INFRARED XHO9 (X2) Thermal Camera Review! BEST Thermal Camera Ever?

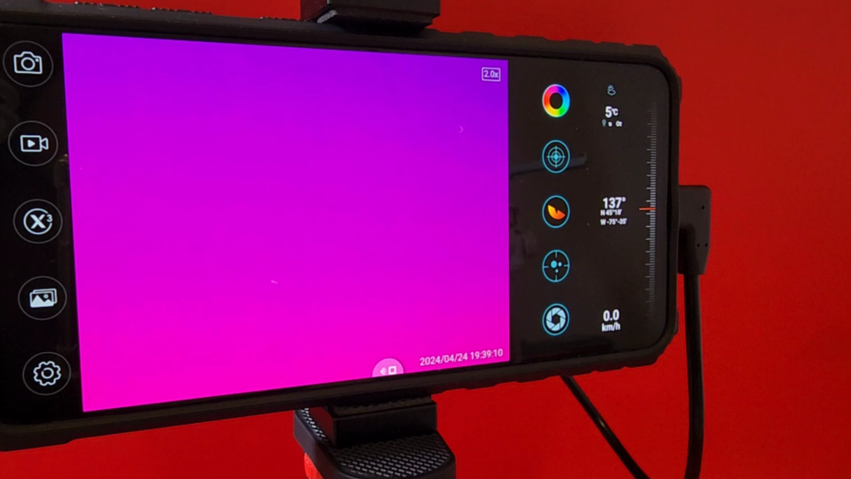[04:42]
display look at that nice bold contrasty uh here are all of the parameters for you to take a picture simply hit the shutter button to get that nice screen
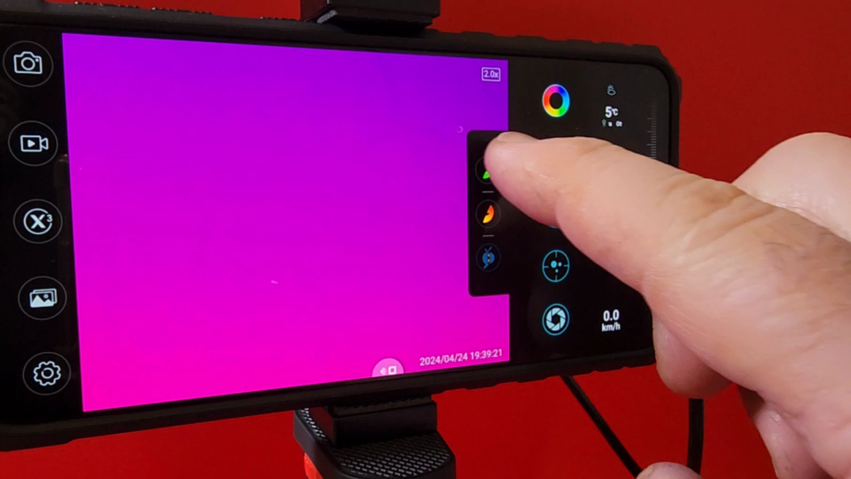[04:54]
effect you have multiple options here depending on what you want to look at to get that uh
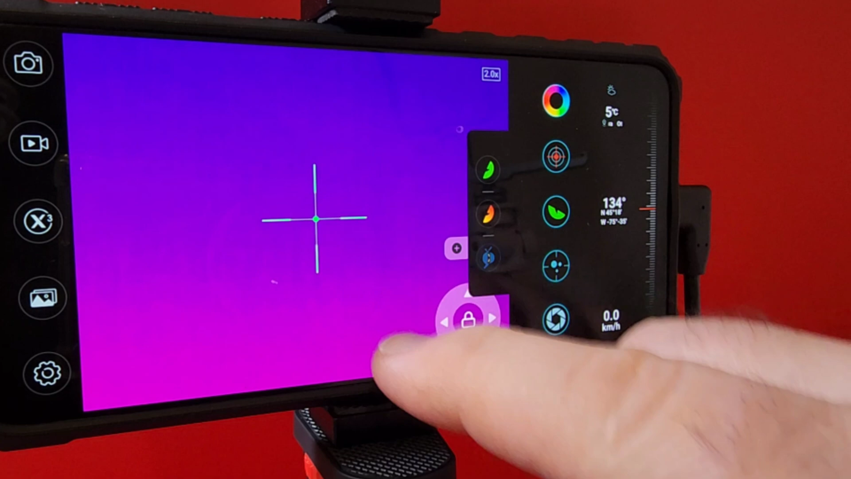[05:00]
reticule in the middle if you're out and about looking for game there's the pointer and as well we can change the color views whether you want our classic thermostyle look or
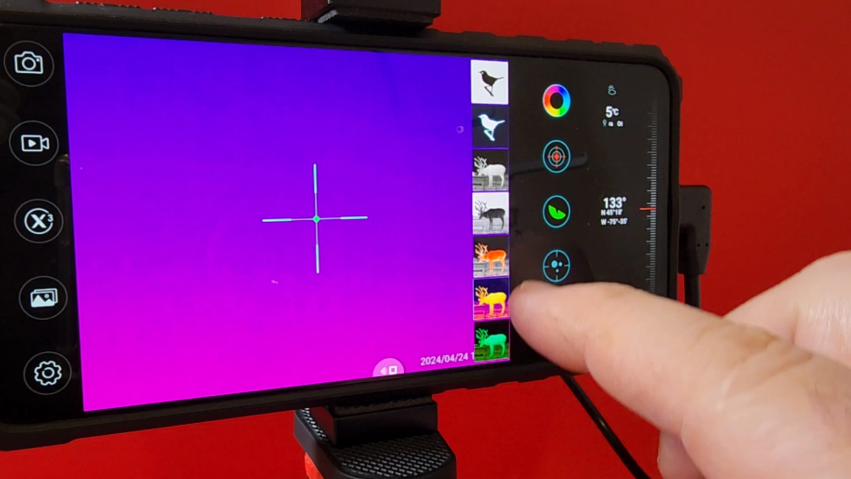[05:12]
something a little more non-traditional we have a lot of options here with the pull down menus speaking
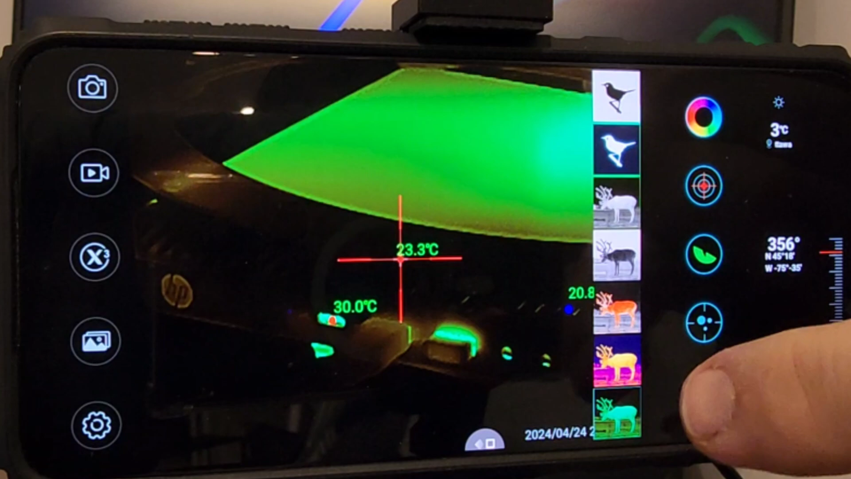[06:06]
On screen: spot 23.3°C, max 30.0°C
and it brings everything into crisp clear focus gotta love it once again we're looking at the different imaging displays mileage may vary i prefer the typical thermal imaging display that i'm sort of used to this point as well if you want you can go into your photo album this is where your pictures and videos will be saved
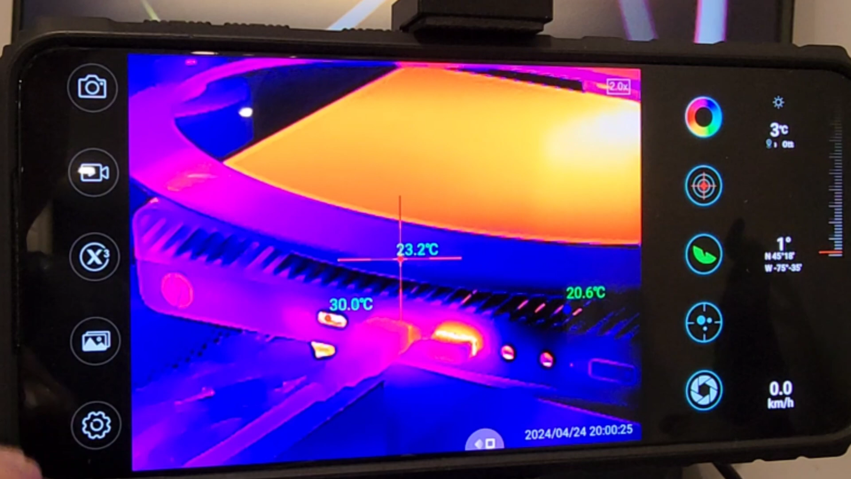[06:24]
On screen: spot 23.2°C, max 30.0°C
it's basically your online repository everything is stored on the camera itself there's nothing in the cloud just
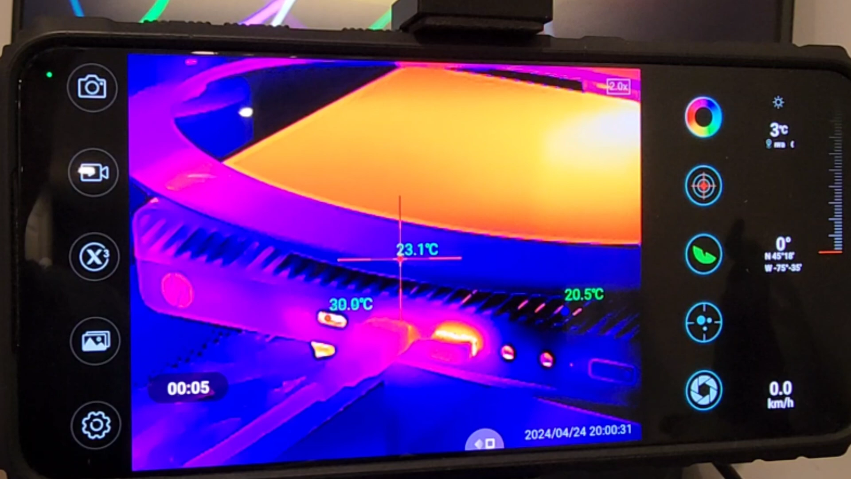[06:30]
On screen: spot 23.1°C, max 30.0°C, min 20.5°C
so you know you can take a video really simply by pressing that video button and look at that it is automatically saved same thing with a picture one push of the button of the camera and so being
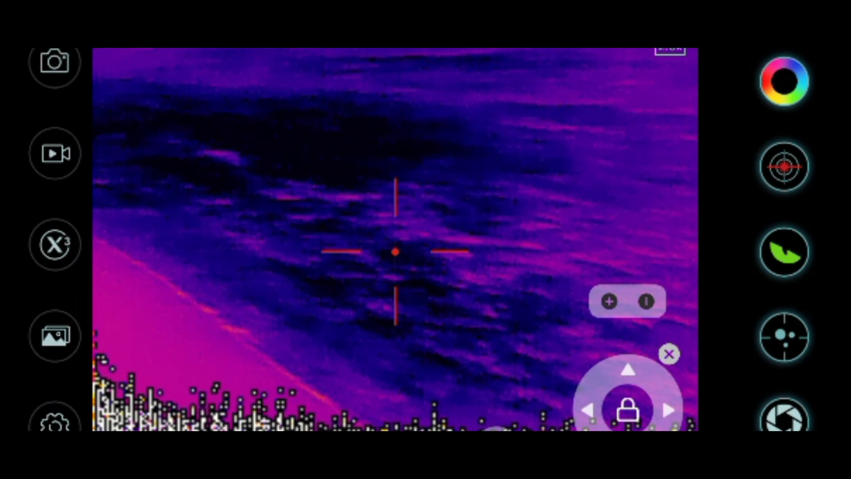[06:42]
my beautiful wife we took a walk in the forest with our dog hugo there's hugo there's alenka
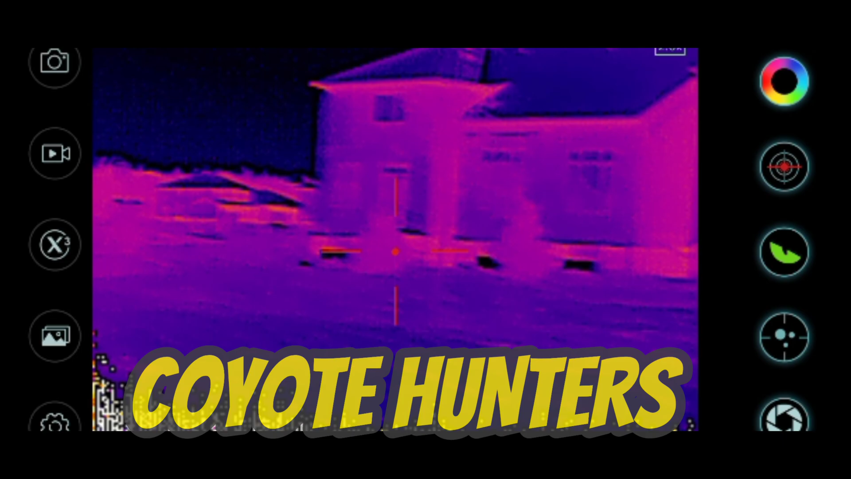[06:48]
and uh it's on the cusp of a forest a protected forest known as a green belt
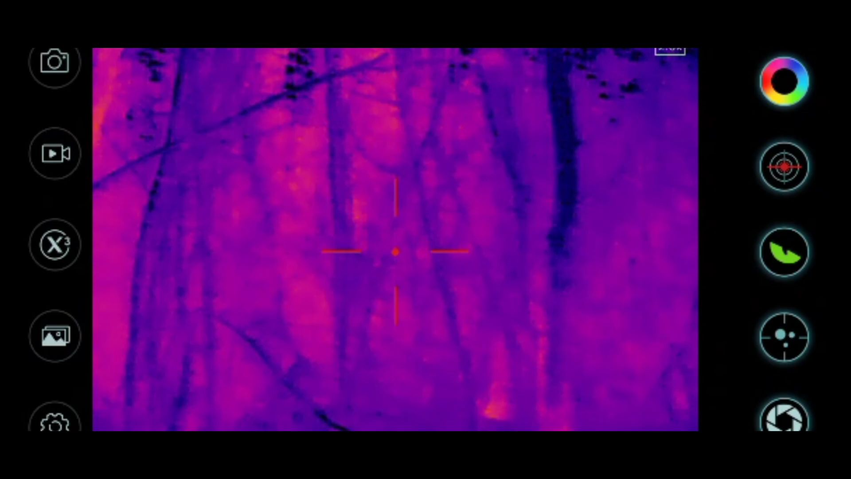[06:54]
and i'm going to soon switch to a night time mode with reticle
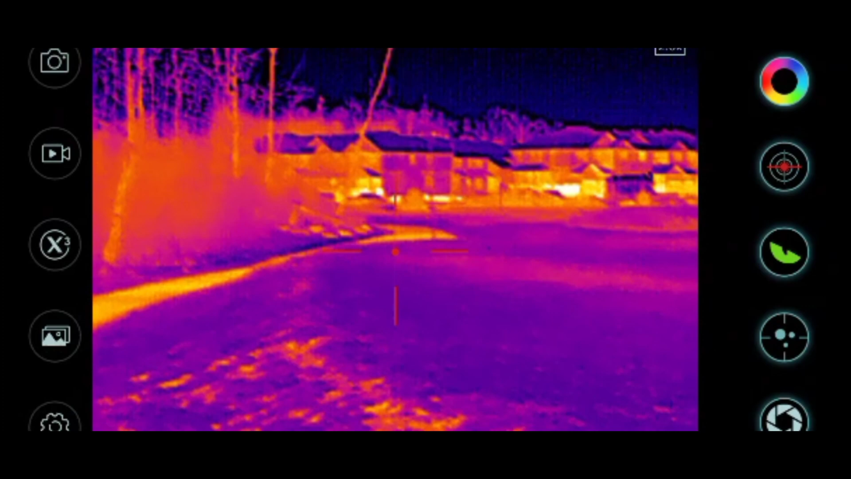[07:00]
okay here we are in finley creek and it is dark late at night this is a protected part of the green belt doesn't look so green right now does it kind of creepy actually i know there are coyotes
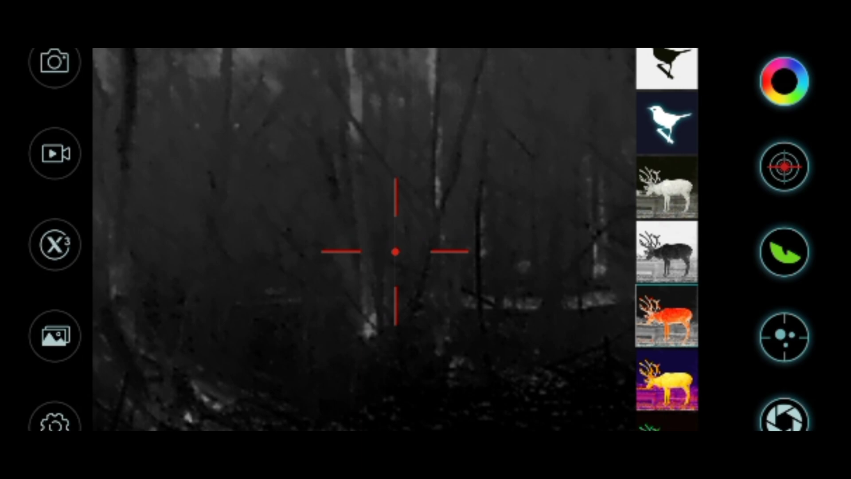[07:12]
in this deep dark forest as well so uh kind of feel a little bit better having a thermal cam where you can see that heat image and speaking of heat image there's a rock retaining the heat
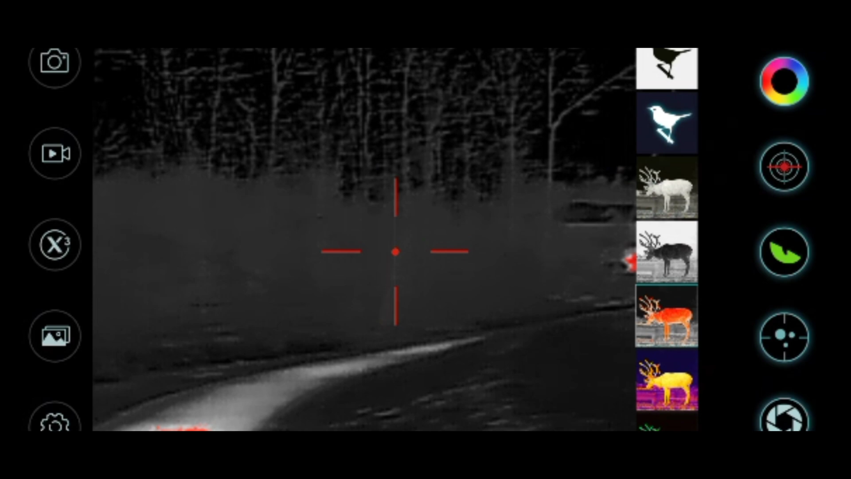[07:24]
from the day you get that nice red uh display so you know when there's heat in that dark forest
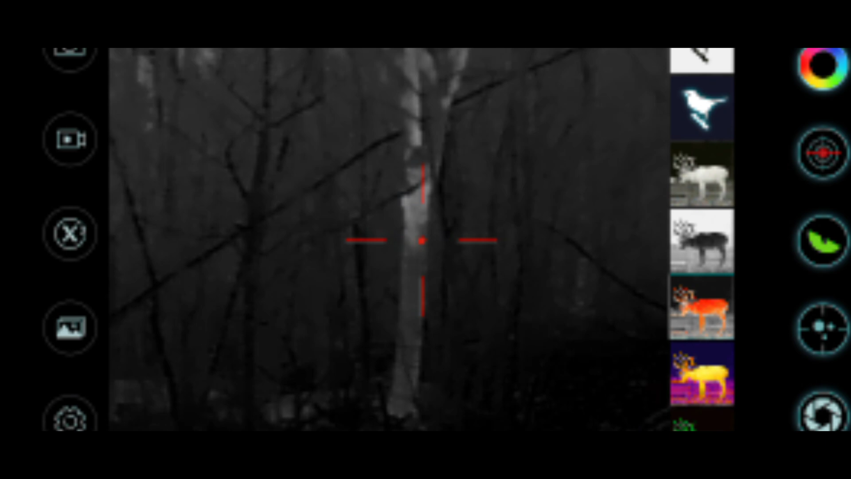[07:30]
all in all very cool
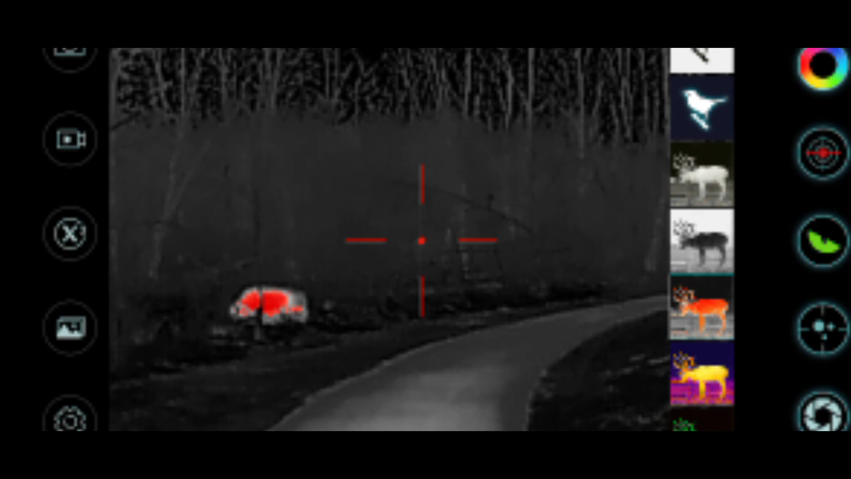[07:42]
and i gotta say this worked perfectly it was around minus one degree celsius as well so a little below the uh recommended operating temperature